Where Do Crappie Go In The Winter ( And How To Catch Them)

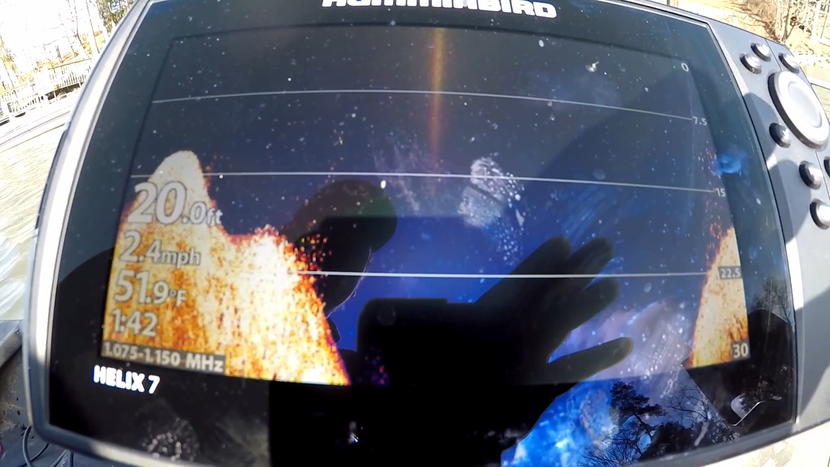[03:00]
On screen: depth 20.0 ft, water 51.9°F, speed 2.4 mph
of crappy and i mean they are just tight compact and that
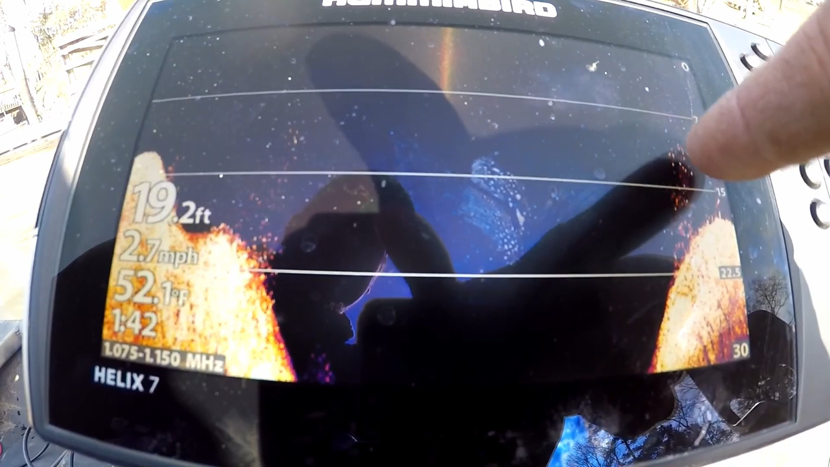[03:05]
On screen: depth 19.2 ft, water 52.1°F, speed 2.7 mph
is the most fun you can have if you can find that crappy that is
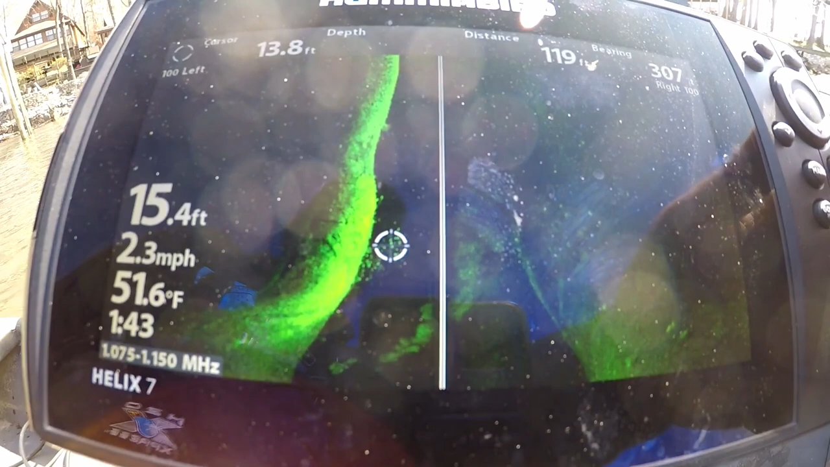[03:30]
On screen: water 51.6°F, speed 2.3 mph
channels you know you find these groups of fish with your side scan and
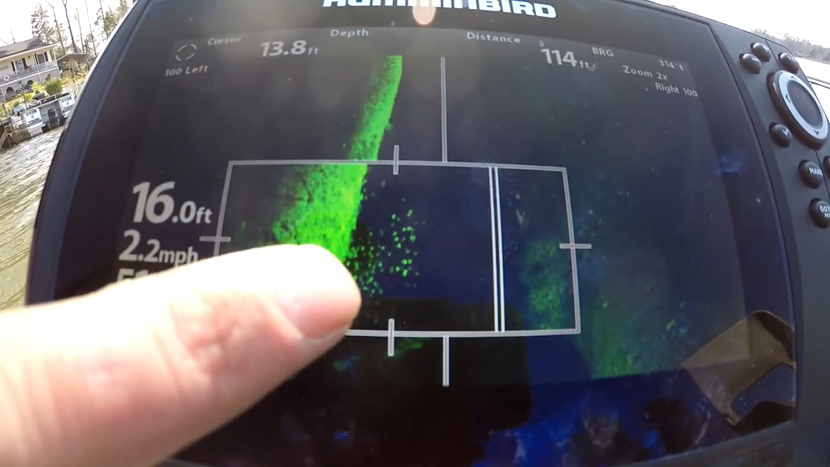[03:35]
On screen: depth 16.0 ft, speed 2.2 mph
if you hit these schools of